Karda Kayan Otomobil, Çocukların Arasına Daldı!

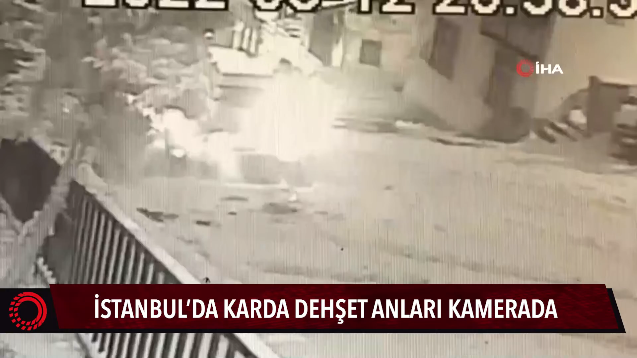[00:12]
Dehşetanlarının kameralara yansıdığı olayda aracın çarpması sonucu yaralanan çocuk hastaneye kaldırılırken çok sayıda çocuksa ölümden döndü. Turuncu alarmın verildiği İstanbul'da 3 gün boyunca etkili olan şiddetli kar yağışı kazaları da beraberinde getirmişti. Yağışa hazırlıksız yakalanan bir otomobilin sürücüsü dik bir yokuştan aşağıya inmek istediği sırada frene basınca araç kaymaya başladı. Park halindeki 5 araca çarptıktan sonra yokuşta kayan çocukların arasına da daldı.